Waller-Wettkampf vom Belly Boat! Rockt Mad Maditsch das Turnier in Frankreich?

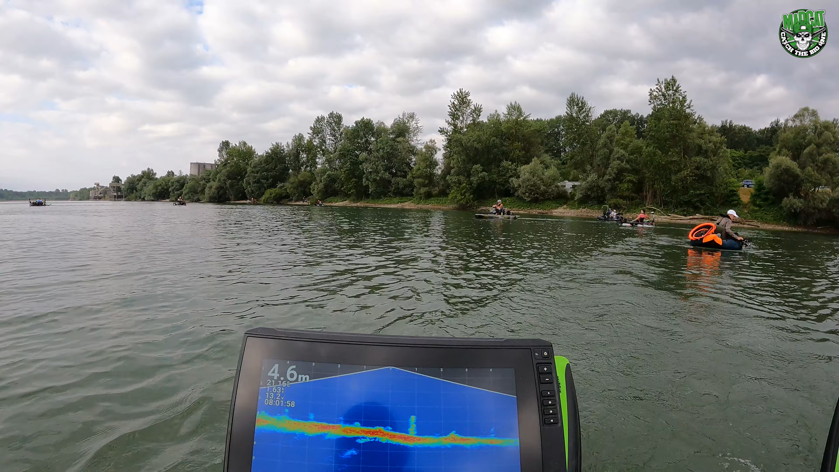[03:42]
On screen: depth 4.6 m
Ja, und mein Ziel ist jetzt hier, wir haben jetzt 8 Uhr, in den Morgenstunden auf jeden Fall einen Bollemann zu verhaften. Das ist mein Ziel. Schauen wir mal, drückt mir die Daumen. Jetzt in die Kommentare schreiben. Matt Martic, go! So, jetzt der erste Wels hier auf dem Bildschirm.
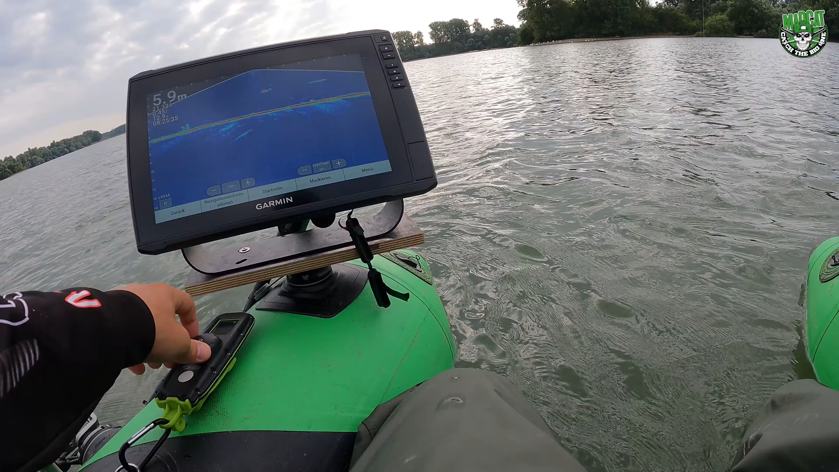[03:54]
On screen: depth 5.9 m
Schwimmt natürlich weg. Was auch sonst.
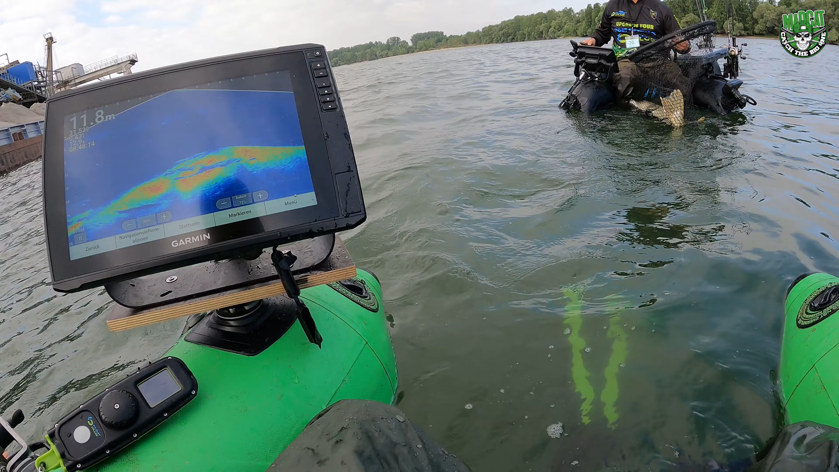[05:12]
Here is a good fish. A really good fish, man. Yeah, here, 10 meters. Here, it's a good fish. Ah, yeah. Fish just see it. Oh yeah. You can have my net if you catch him. Großer Rapfen am Rauben da vorne. Ah, komm schon. Komm schon. Ah, ich bin voll on fire.
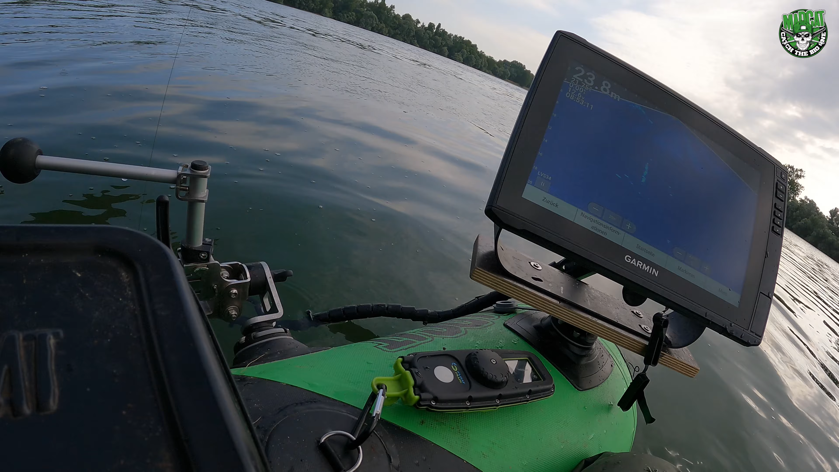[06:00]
On screen: depth 23.8 m
Come on. Meterhecht steht unter dem Köder. Rapfenrauben vor mir. Bisher kein Glück. Weitermachen, Freunde. Der Michael, der Chef von Float Plus, hat auf jeden Fall gerade mal einen fetten Meterhecht vorgelegt, den ich gecachert habe. Ihr habt es gesehen. Ach ja, so, ich muss jetzt einen Fisch fangen. Was ist das, Alter? Das sind zwei riesige Hechte. Leute, das sind einfach zwei Monsterhechte. Ich habe noch nie so große Hechte gesehen.
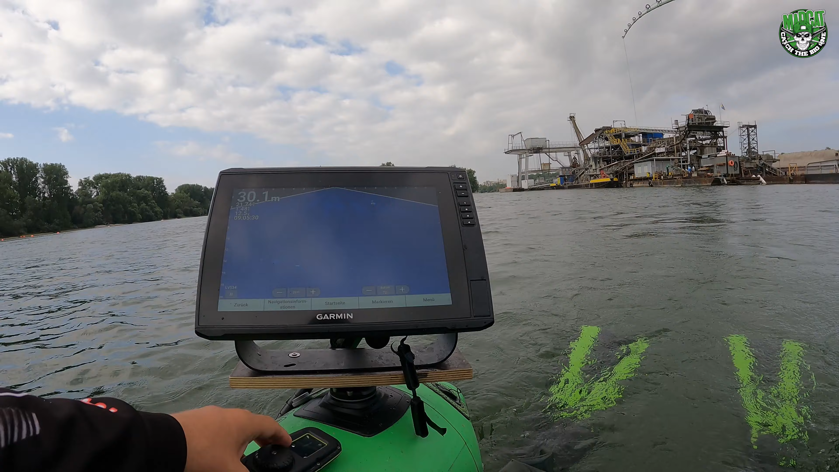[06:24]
On screen: depth 30.1 m
1,20 Meter, 1,30 Meter, das ist ja unglaublich. Ich probiere die jetzt irgendwie mal anzuangeln.
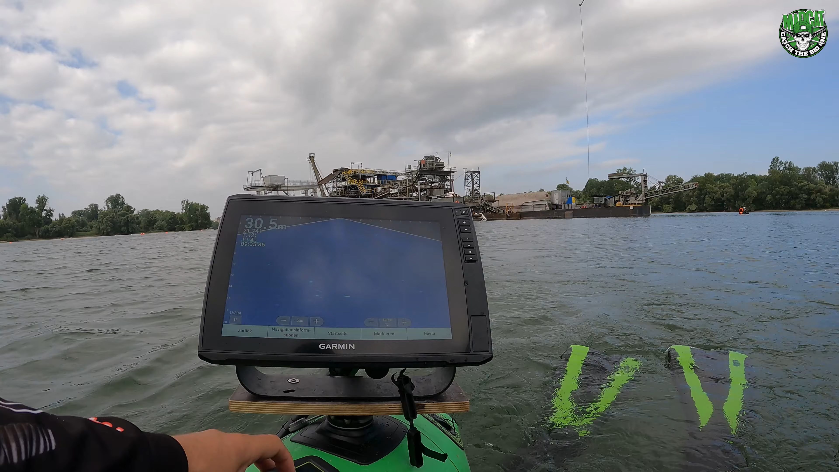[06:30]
On screen: depth 30.5 m
Das sind ja, also, ich habe noch nie so große Hechte. Was ist das? Ich weiß nicht, ob ihr es gleich seht. Kommt jetzt gleich hier rein. Ey, das sind ja Boote, Alter.
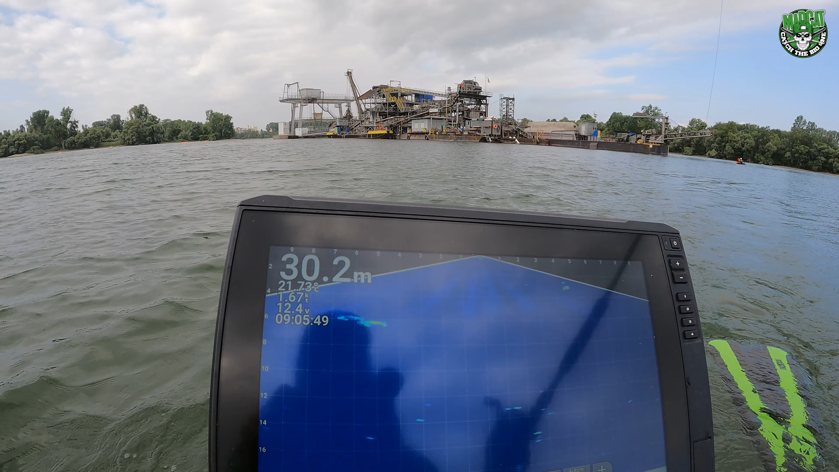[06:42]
On screen: depth 30.2 m
Was sind das für Fische? Oder sind das Graskarpfen? Boah. Na ja, probieren wir mal einen anzuangeln. Also ich tauche schon ab. Alter, das sind ja Riesenfische.
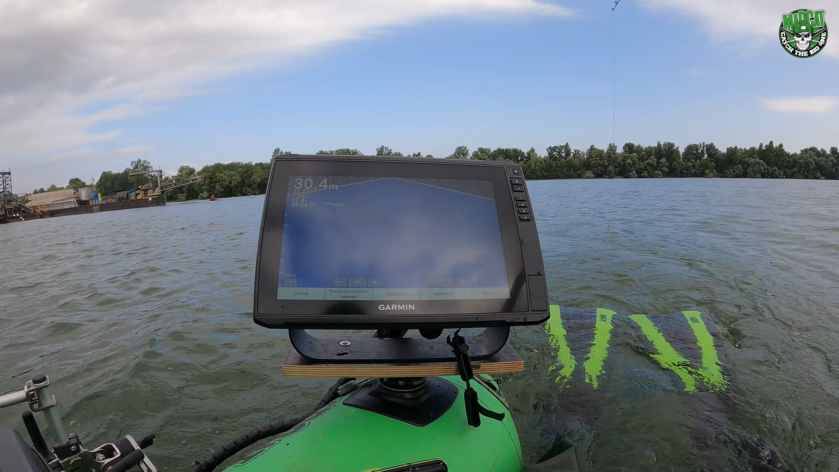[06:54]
Was ist das? Alter, krass. Probier das jetzt mal anzuangeln hier. Sie schwimmen aber so schnell umher, ich krieg nicht den Köder vors Maul. So eine Scheiße. Also wenn das ein Hecht ist, haben die 1,30 Meter. Also aber vorneweg. Absolute Maschinenfische sind das da.